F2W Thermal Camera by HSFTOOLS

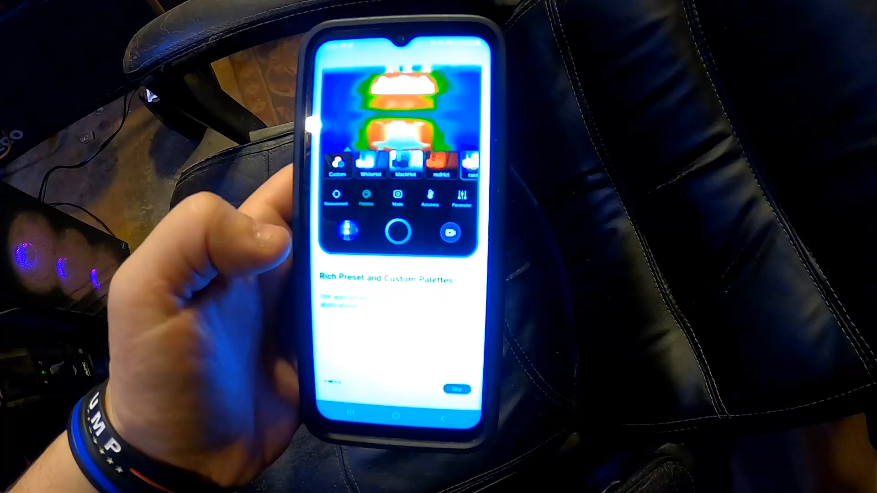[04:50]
or different types of ways to view the screen anyway
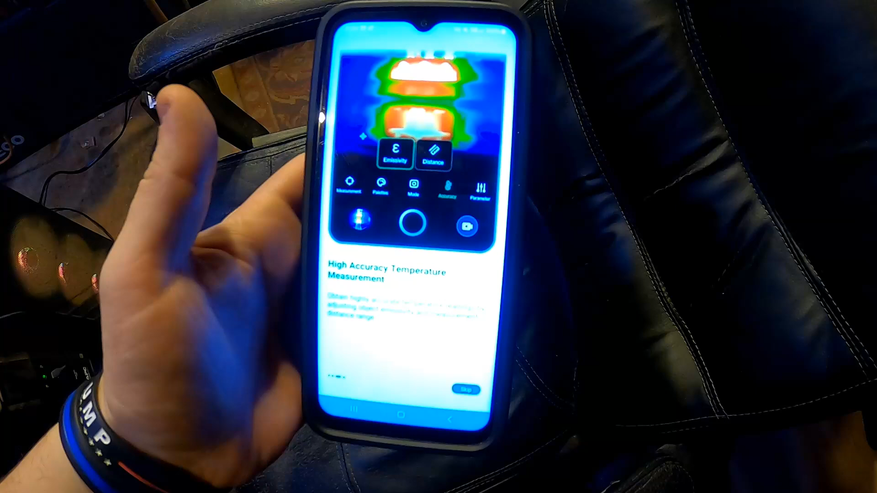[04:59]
high accuracy temperature measurements obtain highly accurate temperature readings by adjusting object
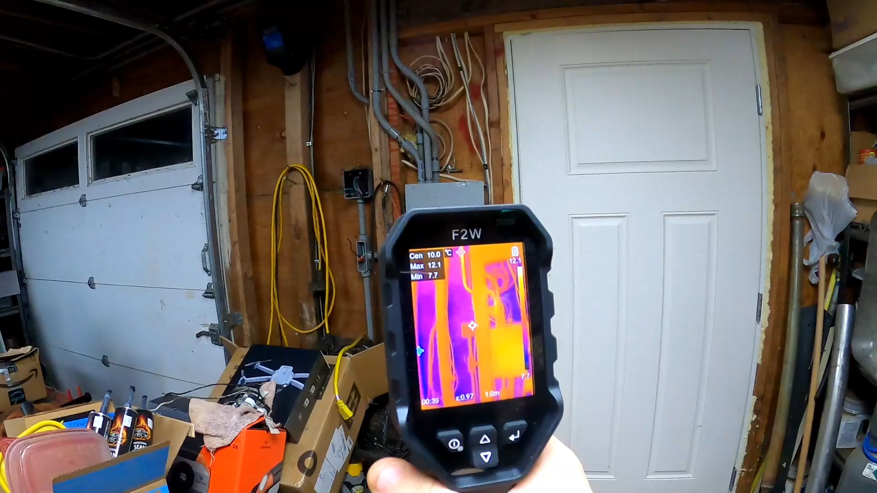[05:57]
that is so cool it's like have a night vision for heat huh look at that even automatically changes its
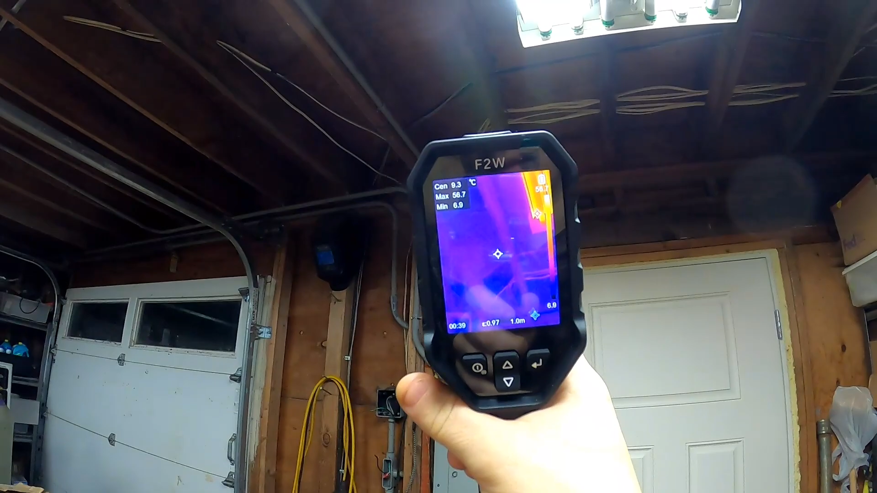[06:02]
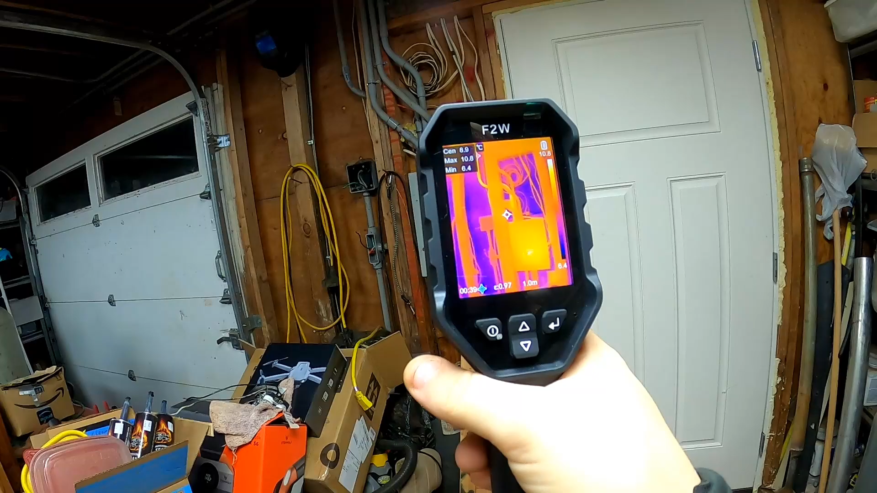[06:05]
temperature range or whatever you call that so you can use this to look for hot spots in your electrical
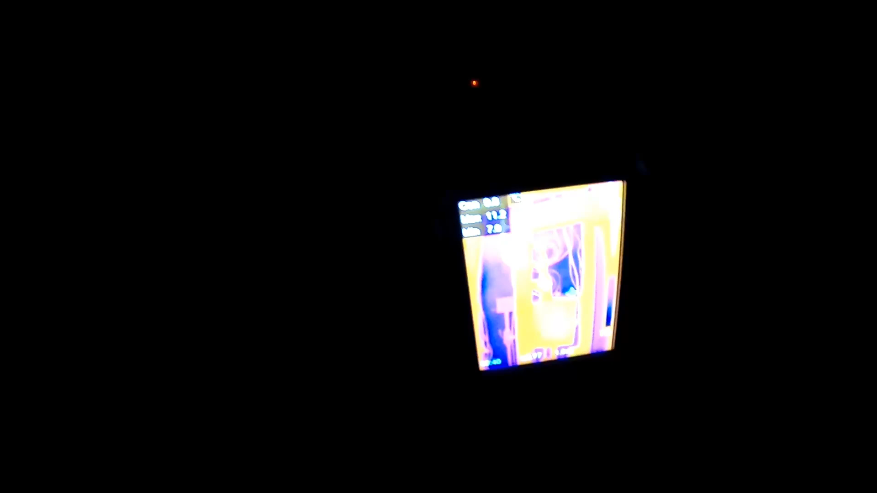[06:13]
your wiring your wiring your house i'll try and get the camera at a good angle so you can see the screen good it's got a really good definition got a big old screen on it it's easy to see
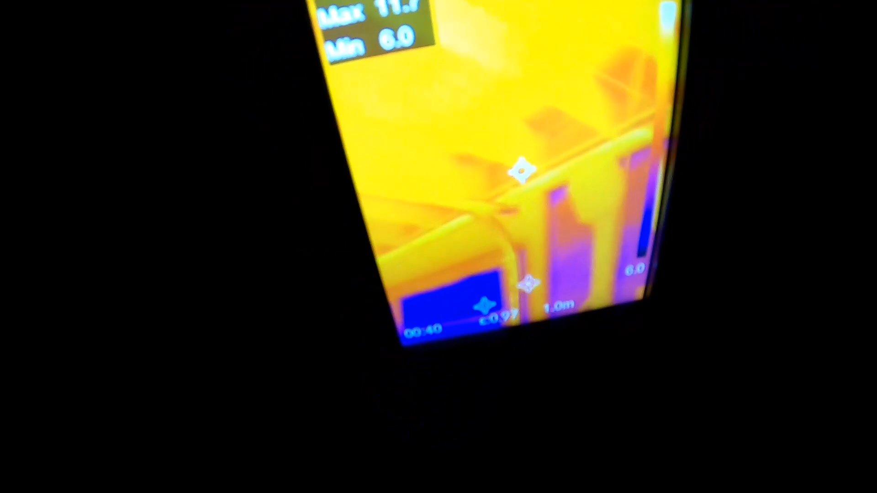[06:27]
you can see the hot conduit
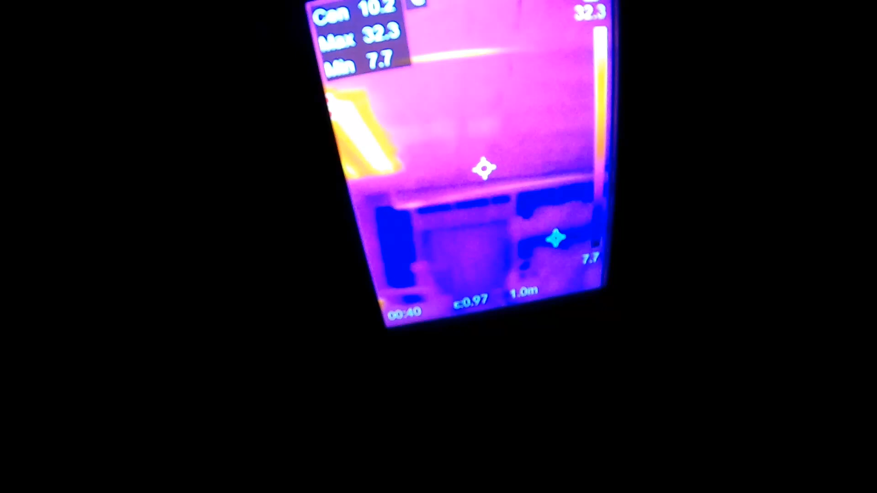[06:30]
which is running to some outside outlets one of which is using uh an extension cord to a
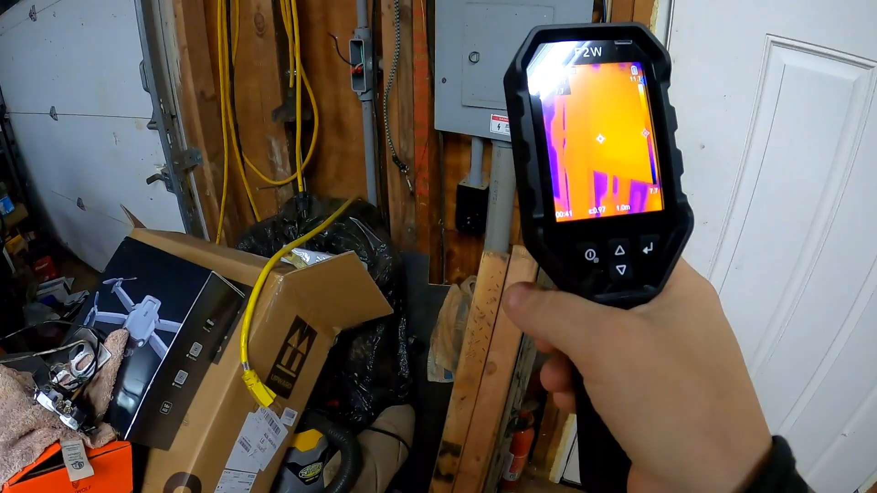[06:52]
let's see what the trigger does i think it probably takes pictures
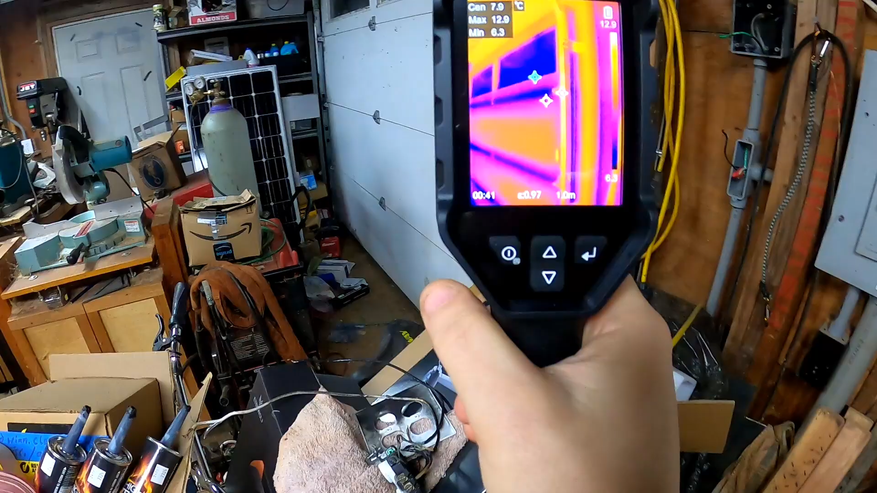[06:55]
On screen: max 12.9°C
yeah i took a picture with the trigger that's really
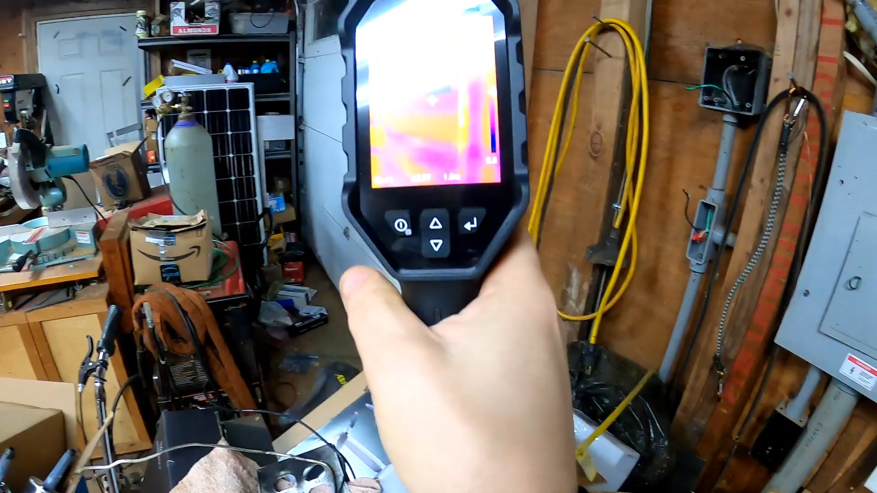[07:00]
really handy take a picture show it to the customer
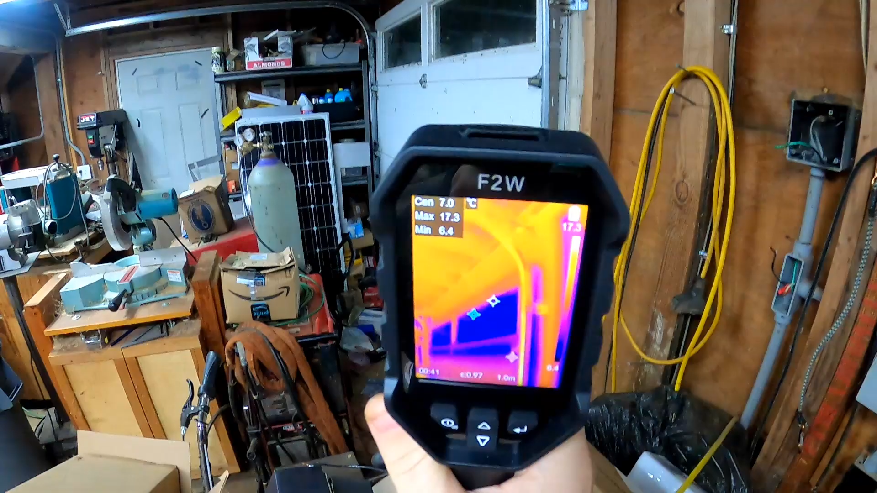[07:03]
On screen: max 17.3°C, min 6.4°C
give them an explanation of what's going on
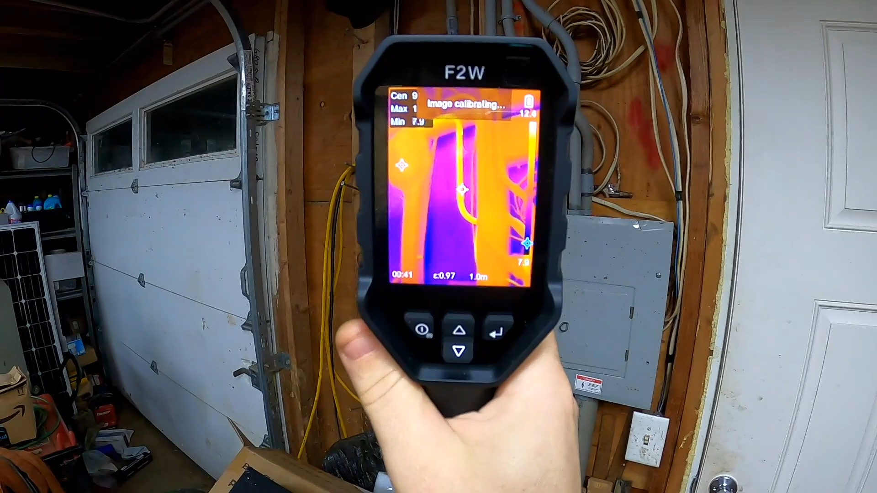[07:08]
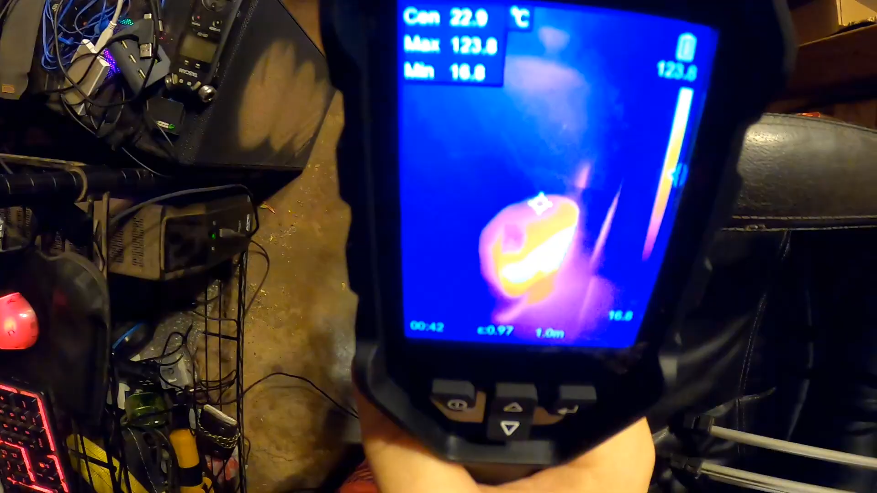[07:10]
you can see my bedroom heater glowing red hot
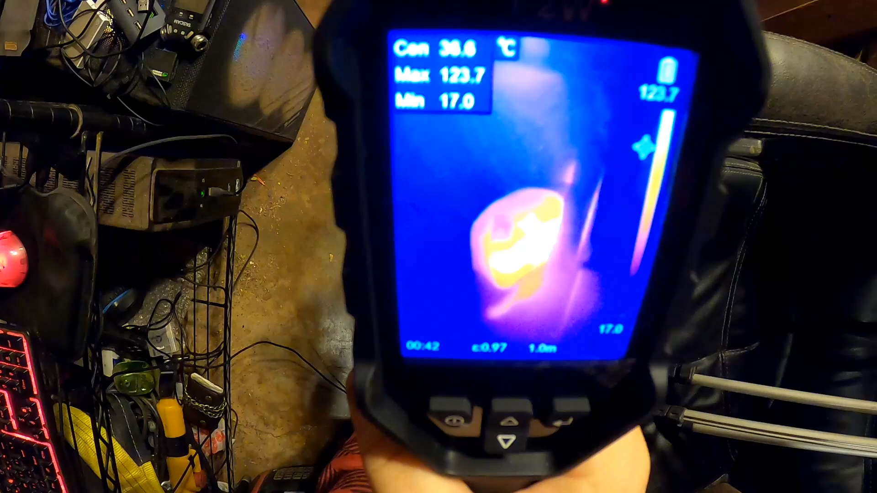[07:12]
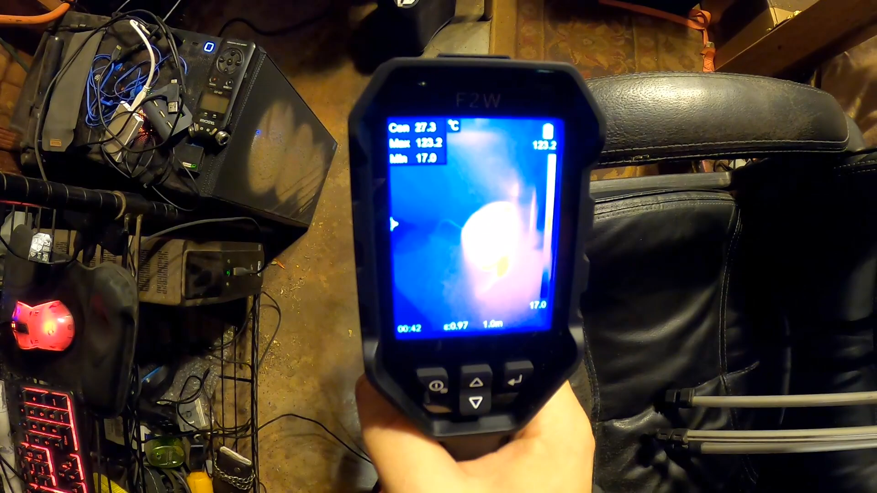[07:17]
temperature off of that uh let's go ahead and change that to fahrenheit see your menu